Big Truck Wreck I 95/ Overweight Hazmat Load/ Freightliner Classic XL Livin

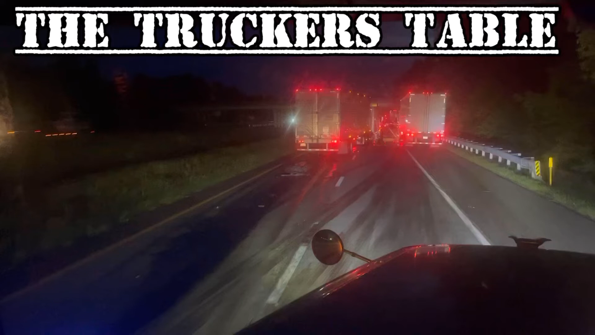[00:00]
boy, somebody is having a bad day. Oh, man. When your front end gets busted in, your radiator fluid is leaking out. Oh, that's not a good day. And when you get rear-ended, oh, man, that's not a good day either. But hey, there's always a great day when you get to catch another episode of the Trucker's Table.
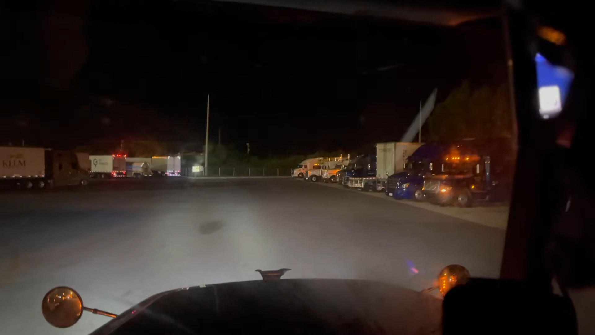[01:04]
Well, howdy. Ah, man. We're in Wildwood, Florida, at the TA.
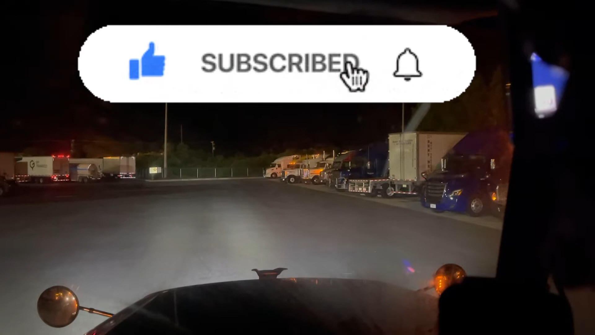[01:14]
On the back road. Yeah, get ready to pull out. Head on up to Rock Hill, South Carolina. I'm going to take a shortcut instead of going all the way around the shop. I'm going to cut back through the fuel island. Go out.
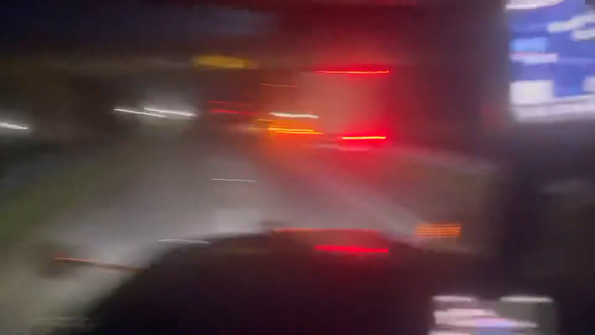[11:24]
that guy right there got bumped in the booty. Not paying attention, man.
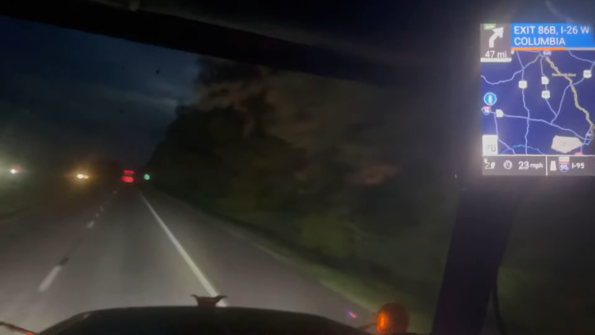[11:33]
You gotta pay attention. Woo, that's crazy. Well, since cameras on, I guess we can talk a little bit. We are in South Carolina, 126 miles south of Florence, and about 47 miles south of I-26. So any minute now, the popo's gonna be on the scene, and traffic's really gonna be backed up.